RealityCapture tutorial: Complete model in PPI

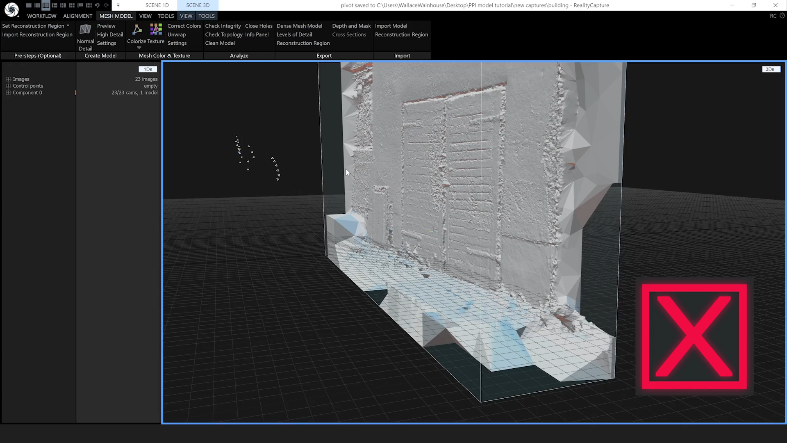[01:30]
It's also important to remember not to pivot from the same position. RealityCapture needs to gather 3D information. If you take two photos from the same position you're not giving the software any extra 3D information.
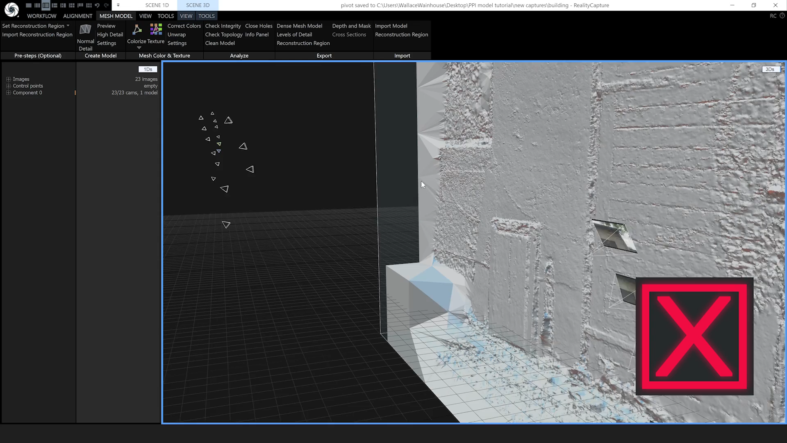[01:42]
It's the same as having one big photo taken from that position. Try to remember that if you were a cyclops you wouldn't have 3D vision.
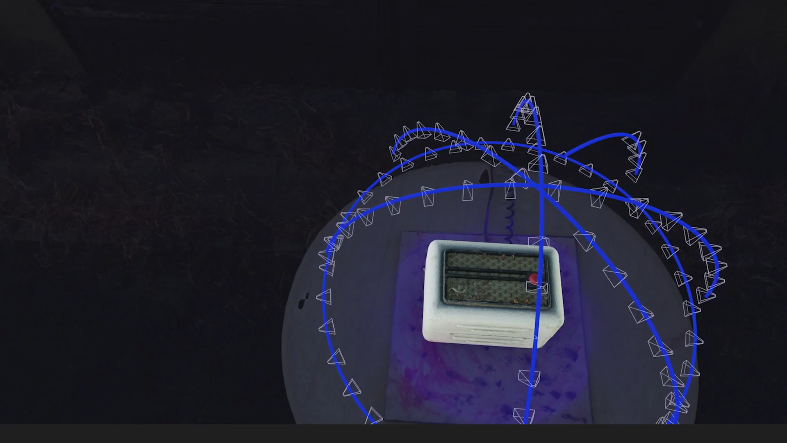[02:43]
making a total of four equidistant arches. And here we are in Reality Capture and if it's the first time you've opened Reality Capture the first thing you will see is this large help screen.
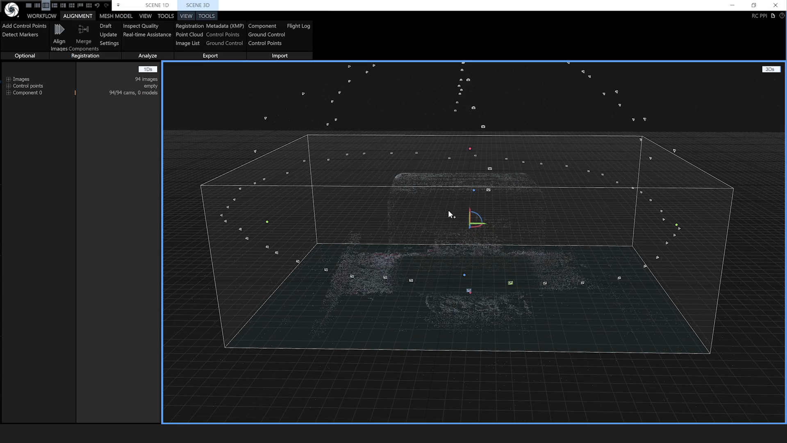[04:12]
And if I hold down ctrl and left click I can move directly up and down on the z axis or left and right. These are my camera positions and these are the tie points between all the images creating a sparse point cloud and I can roughly see my object there. This box here is the reconstruction region. So what I'm going to do is I'm going to grab these handles and move it tighter around my object so I'm not unnecessarily reconstructing a load of stuff that I do not need.
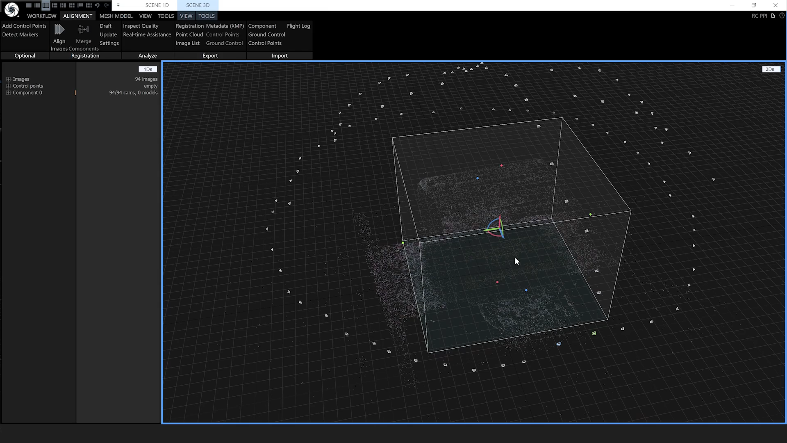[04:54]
So let's just tighten that up a bit. That looks good enough. What we're doing right now is we are going to create some masks and we're going to use a model to create those masks but we just need a really rough model.
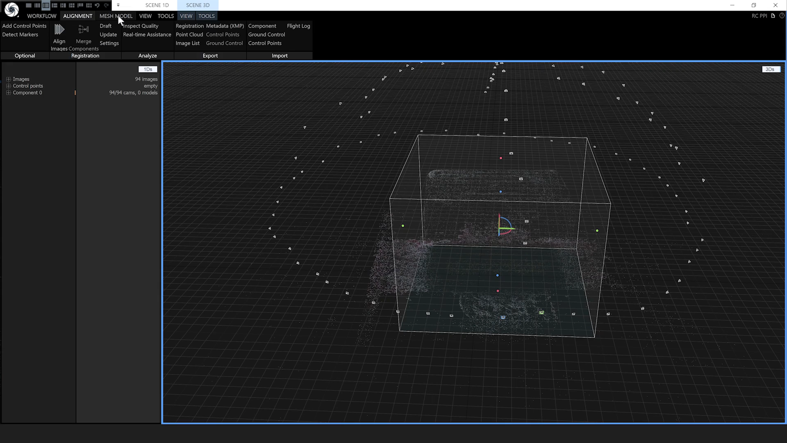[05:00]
I'm going to go to mesh model here and under create model we're going to use a preview model and that just uses the sparse point cloud to make a really fast model.
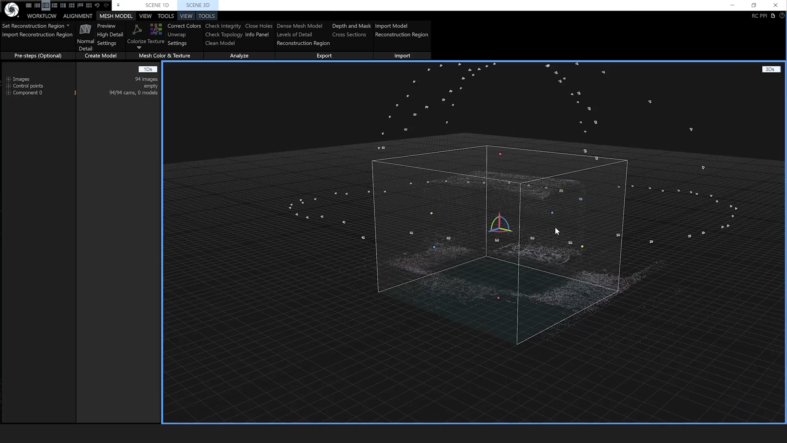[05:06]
You'll see in a second I'm going to show you this in real time.
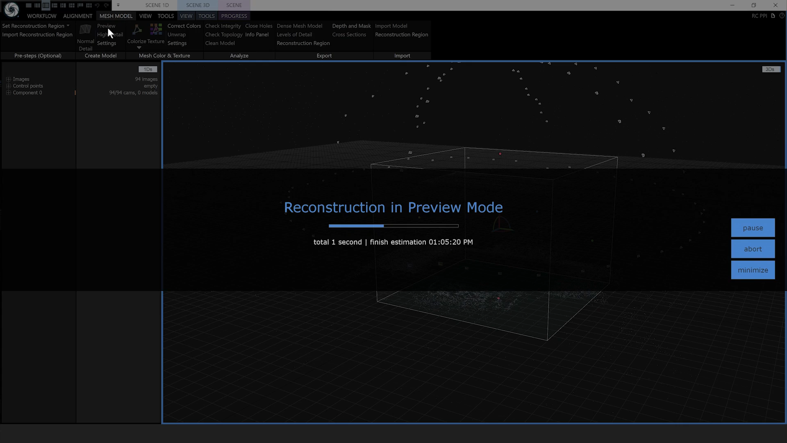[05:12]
That was in real time so there you go very very fast meshing but we need to get rid of everything that isn't the actual object to make the masks effective. So what I'm going to do is you click on this 3ds view and it will be surrounded with this blue border and then under scene 3d click on tools you get a whole load of tool options and on the mesh model here is the lasso tool. I'm going to select that and it works just like lasso in any other software.
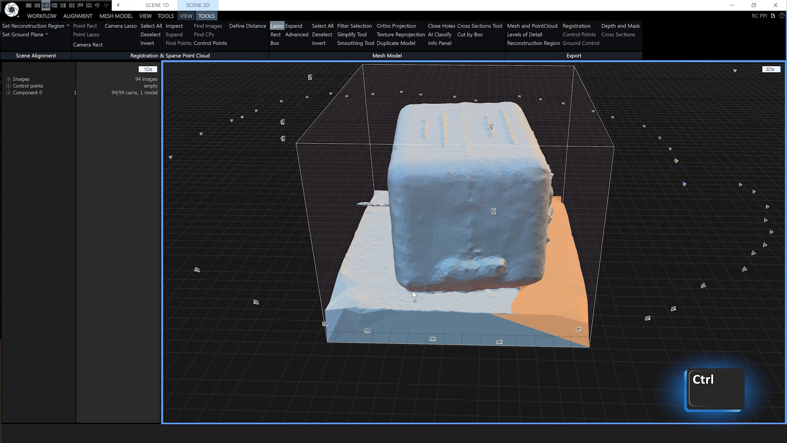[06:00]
and that means it's going to add to my selection. Rotate again. I'm just going to do this the whole way around.
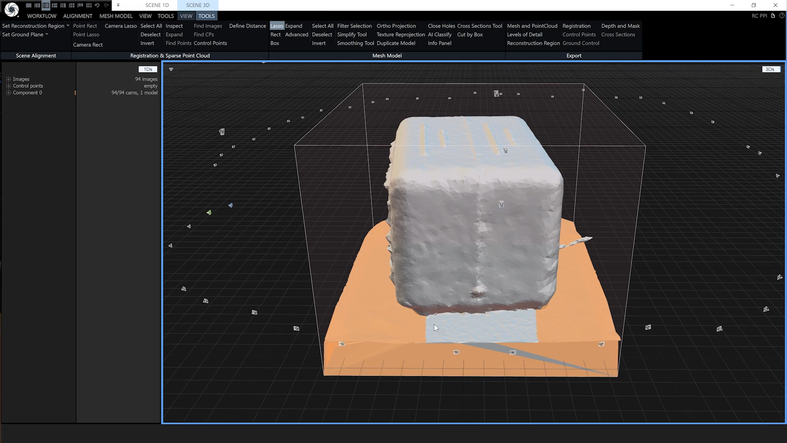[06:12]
And everything orange is what is selected. I'm also going to select this little cable here.
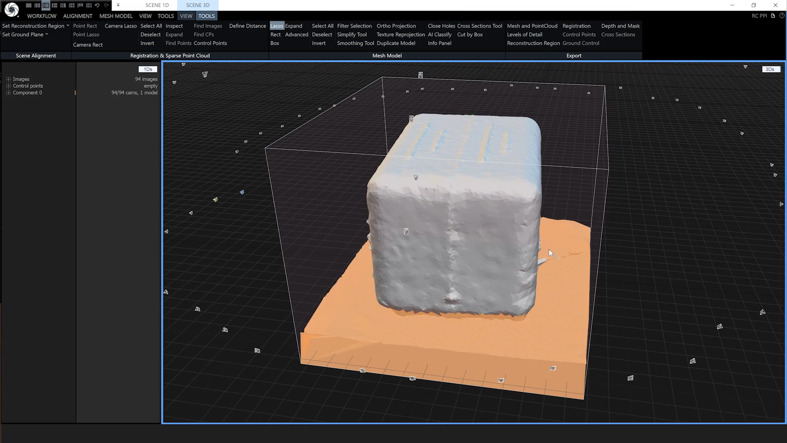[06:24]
Okay there we go. That's a good enough selection. Now when you want to get rid of everything that you've highlighted in orange what you do is you go up to mesh model and filter selection.
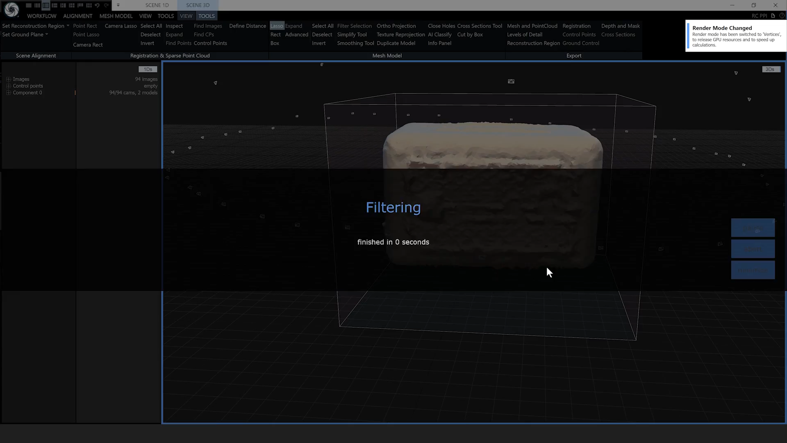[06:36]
Which basically means delete. So that's got rid of all those triangles I don't want. And this is a good enough model to make my masks with.
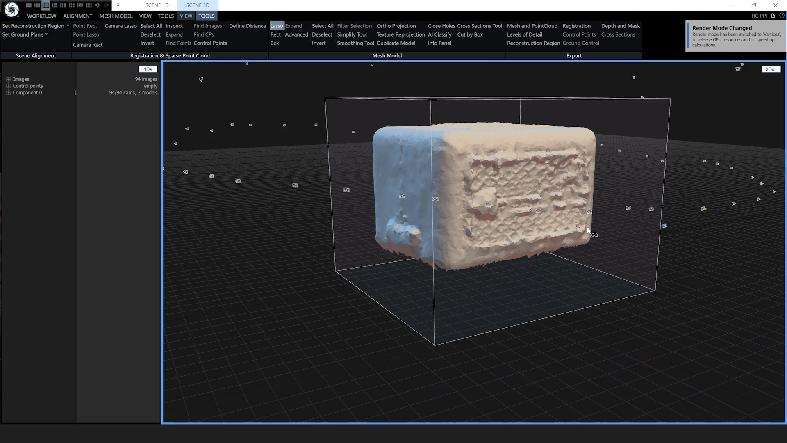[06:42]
So same again you want to have this 3ds highlighted with the blue border and then scene 3d tools and then in the export section you can see depth and masks.
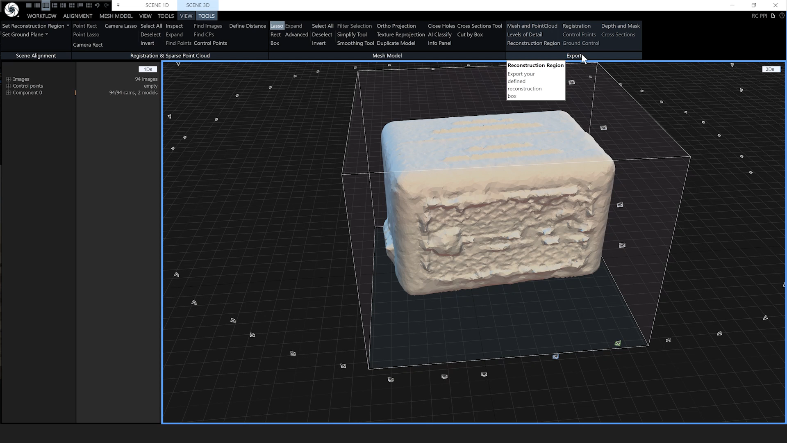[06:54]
So click on that and you want to export them to the same folder they're in.
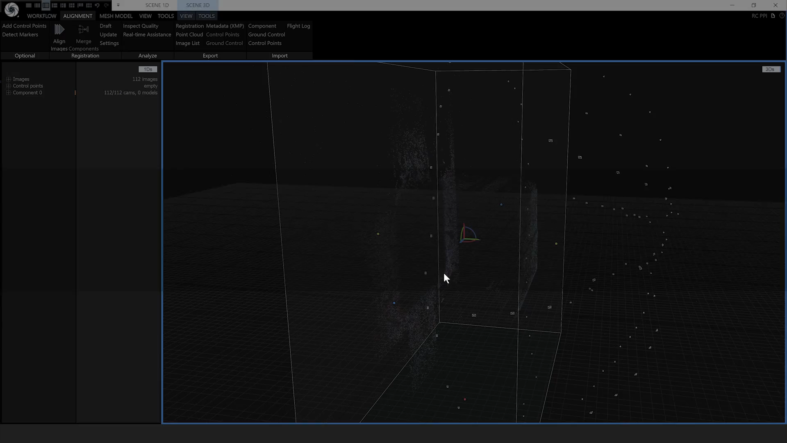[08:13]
And for some reason it's on its side but that's not an issue. Actually I'm just going to quickly show you how to put it the right way up. So same 3ds with a blue border around it. I just click on it. Go to tools and go to set ground plane and under scene alignment.
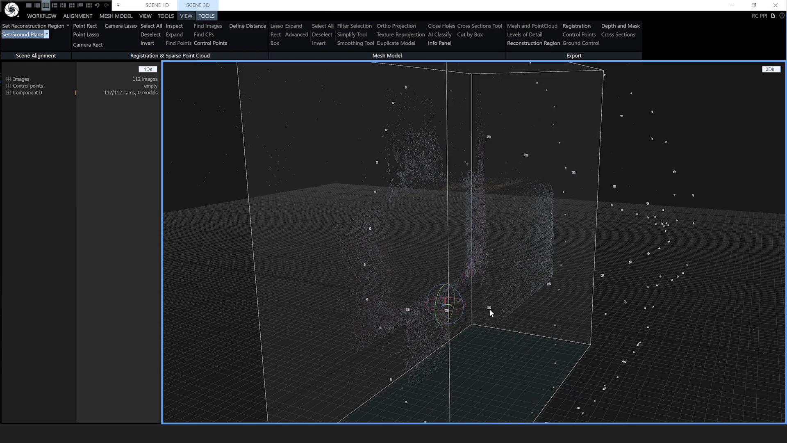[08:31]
And then this little little widget appears. And I'm going to grab that handle.
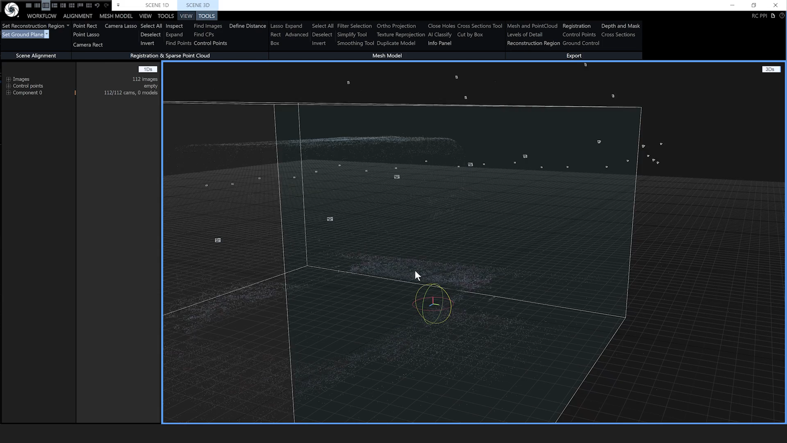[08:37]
Just turn it over. It doesn't need to be perfect but that's fine. Just makes it a little bit easier to work with. So now if I click on the corner of the reconstruction region the little handles appear again.
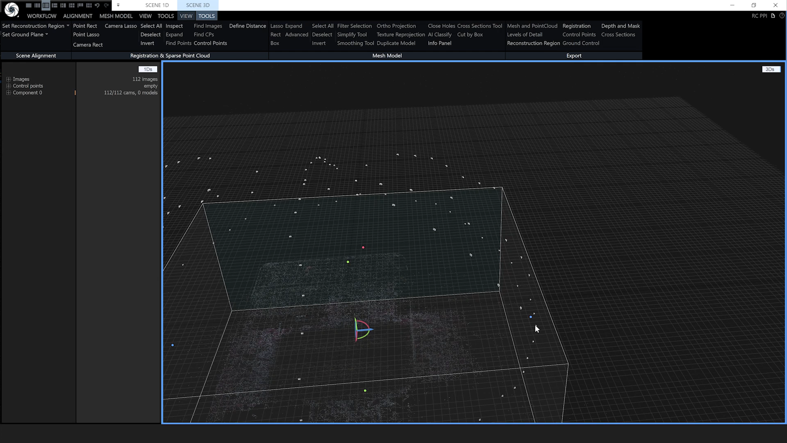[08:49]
So just click anywhere on the white frame and it will get your handles back if they've disappeared for some reason.